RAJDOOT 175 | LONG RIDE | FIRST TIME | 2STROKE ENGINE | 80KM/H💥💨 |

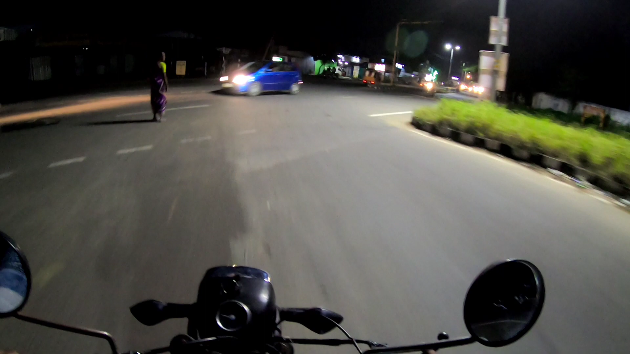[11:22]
லெஃப்டில் போனால் பொள்ளாச்சி, ரைட்டில் போனால் திருப்பூர் வந்துடும்.
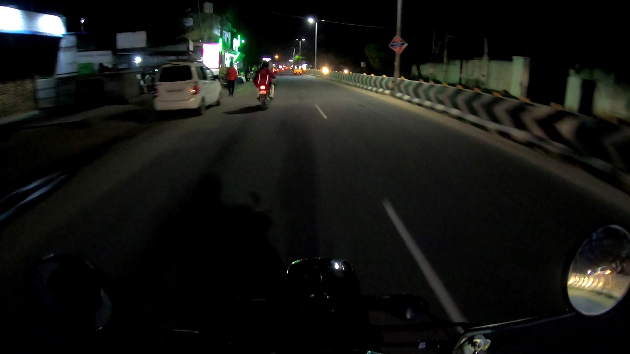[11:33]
இன்னும் ஒரு 16 கிலோமீட்டர் இருக்குங்க இங்கேருந்து திருப்பூருக்கு.
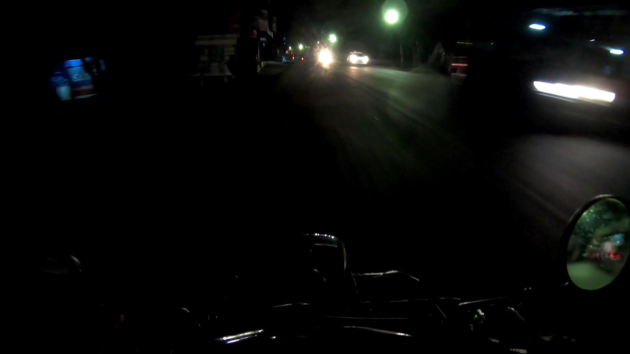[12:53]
கரூர் 91, அவினாசி 23. நம்ம இப்போ அவினாசி ரோட்டில் தான் போகணும்.
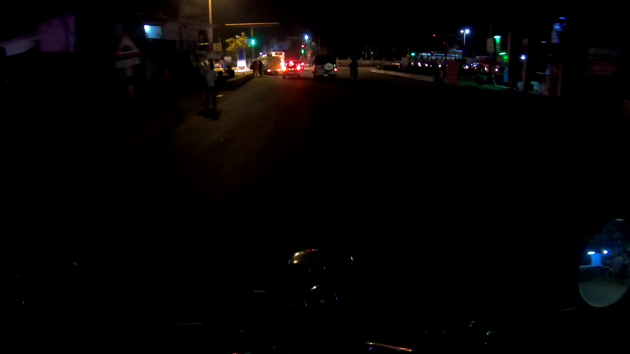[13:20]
போயிடும், ஸ்ட்ரைட்டாகவே போயிடுவோம். இப்போ நம்ம மங்களம்ங்கிற ஒரு ஊருக்கு வந்திருக்காங்க. இங்கிருந்து அவினாசிக்கு எப்படி பார்த்தாலும் ஒரு 10 கிலோமீட்டர் போடலையா?